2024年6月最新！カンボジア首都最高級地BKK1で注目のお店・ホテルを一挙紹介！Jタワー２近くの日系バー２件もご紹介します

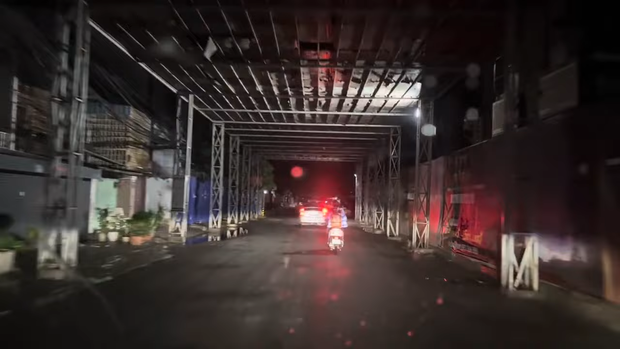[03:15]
ご案内してね、ちょっと遅いんでね、もう9時半って言ったら、
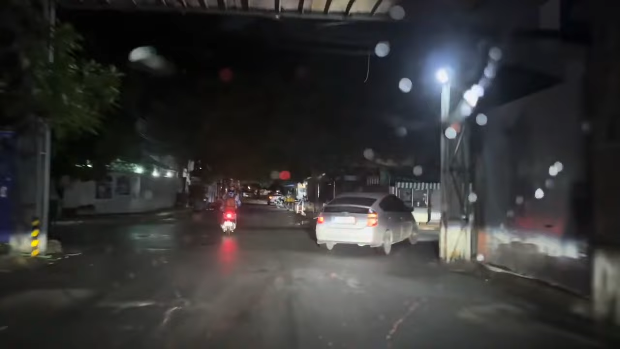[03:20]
もう盆健康ほとんどね、閉まってくるんですよね。はい、こちら、盆健康ハイスクールの前も、今ね、いろんなレストランがあるんですけども、はい、今日これちょっと雨でね、ちょっと画像悪いですけども、はい、ちょっともう遅いんでこの辺の店はもう閉まってるかな。
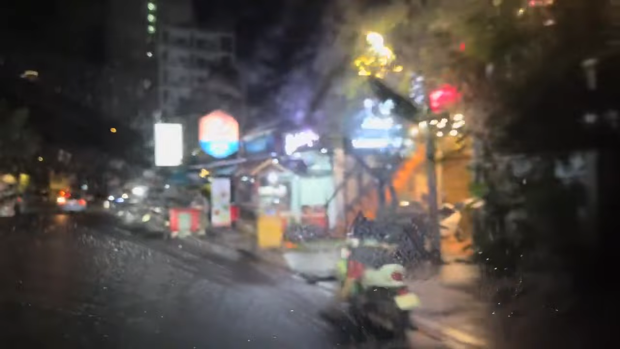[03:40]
はい、ちょっとね、さっきね行ってみたいと思います。
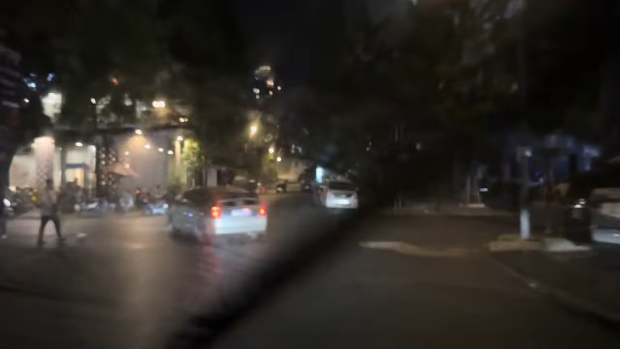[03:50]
はい、ちょっとライブ形式であるとやっぱちょっと閉まってる、ちょっとやっぱり危ないですよね。はい、ここで盆健康ハイスクールの角のところのね、24時間のコーヒーショップになります。
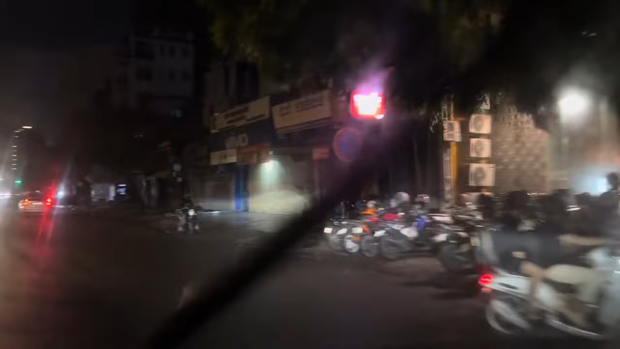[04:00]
最近カンボジアもね24時間の、コーヒーショップがね非常に増えてきております。はい、こうずっとね、やっぱ車の、数が少ないですよね。
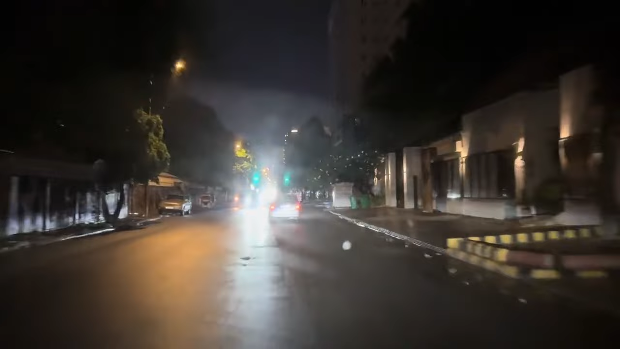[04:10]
やっぱちょっと時間遅かったかな、今日ね7時半ぐらいで回るべきだったですね。はい、ほんとね、でもね安全に行きたいのでいます。
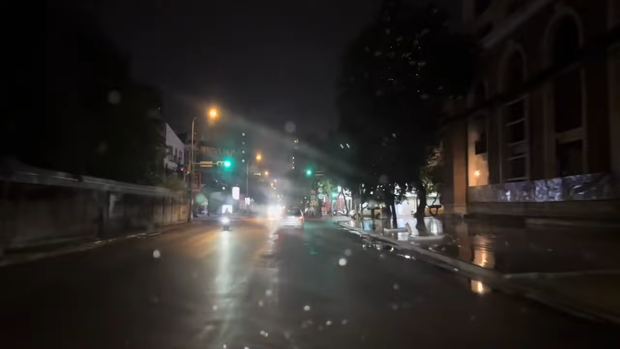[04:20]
はい、ここ盆健康ハイスクールこういったねストリート63のところに今ね日本エビのなんとかだったかな、和食店あります。これですけどね、非常に美味しい、エビの世界だ、エビの世界がねあります。非常に美味しいです。はい、価格もねリーズナブルだと思います。ご利用していただけたらと思います。はい、こうぐるっと敷きますと、はい、注目のね、一応不動産のことを見ていきます。
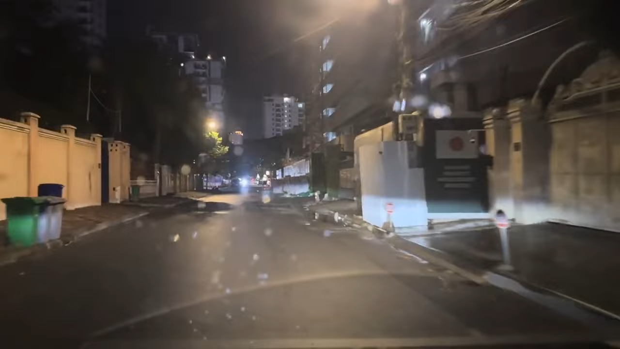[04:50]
はい、レコンデコンドミニアム、この8月にね、完成予定と言われてますけど、まだ壁の室内のブロックやってる状態じゃ8月は難しいと思います。はい、サッシがね ね入ってる形跡もないので、ね、サッシ入らないと内外で内外の工事できませんからね。はい、まだまだじゃないかなと思います。はい、ここね非常にねもう6時半から1時で車が通れないぐらい渋滞してるんですけどね、はい、ここのね焼肉屋さん美味しいです。韓国のねユッケとかね食べれてね非常に美味しいです。
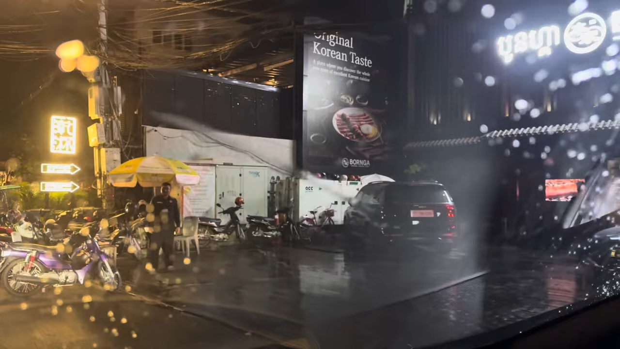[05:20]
韓国系のユッケはあれ梨ですかね、果物梨かなんかを入れてるんでね非常に、わこすごい、これビール生ビールの店ですよね。
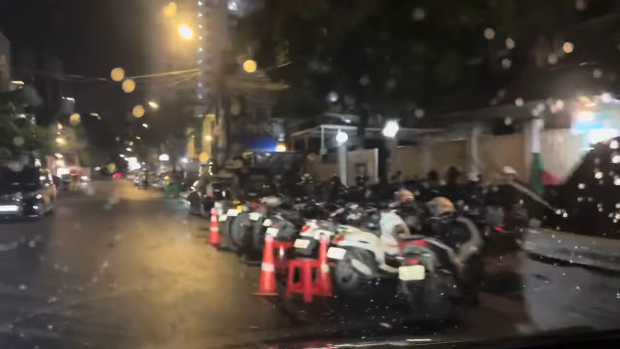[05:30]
非常に混んでます。はい、ねこの先ね行ってみたいと思います。ここね新しいお店ができててまだね全然挑戦をしてないんですけども、アメリカで一番美味しいって言われるよねピザね、パパジョーンズの横でねこれ、プラット、あ、なんすごいステーキハウスみたいな感じで、あ、鉄板焼きって書いてますよね。わあ、これ画面が汚くて申し訳ないですね。
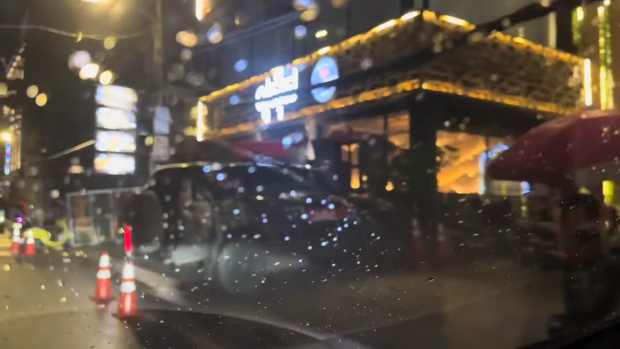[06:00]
こうなんかこうおしゃれなクメ、あ、なんか和食っぽいですよねこれ、
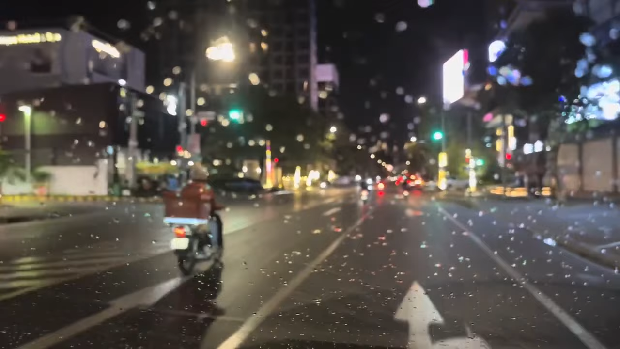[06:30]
高級店のね、フランス料理かなって言って、トパーズがあります。はい、トパーズです。非常に、いや、なんていうの、ここは一番ねステーキ美味しいと思います。
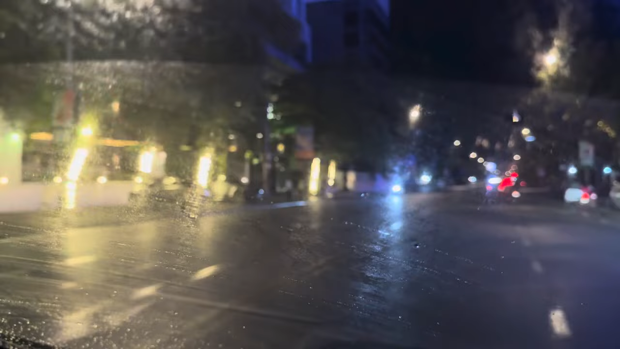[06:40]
はい、ここを除いてまあどこのレストランが美味しいかっていうねのがカンボジアでのまあランキングの付け方ではないでしょうか。はい、で先ずっと行きたいと思います。はい、ここずっと曲がってここ行くとまあボンケンコン、
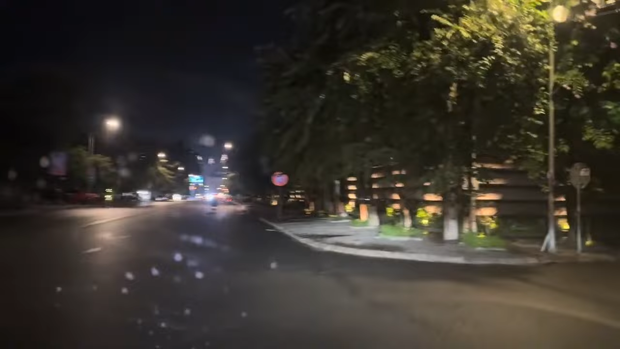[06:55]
マーケットのとこになりますけどね、ちょっとその辺りさーっと流したいと思います。
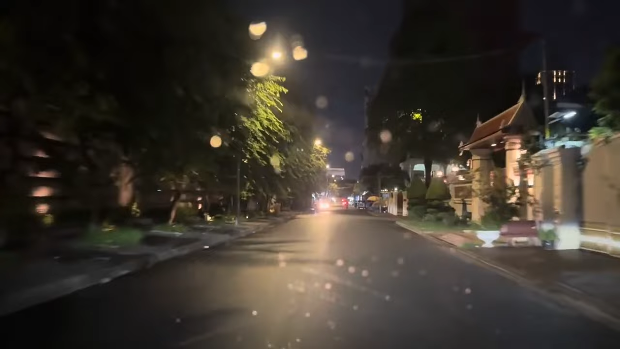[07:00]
はい、ストリート51をねぐーっと上がってきます。はい、この辺り、あ、これ一回ね紹介しますよね。
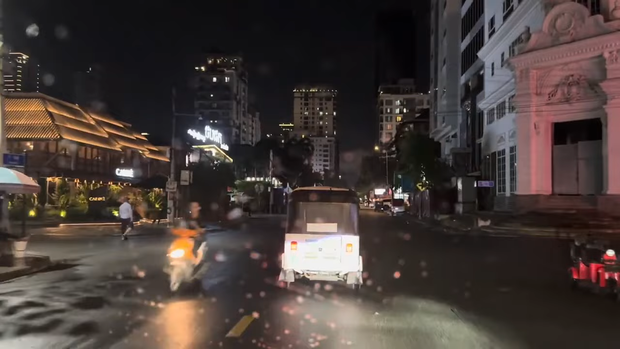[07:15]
キャビンっていうね、これもフランス料理のお店ですよね。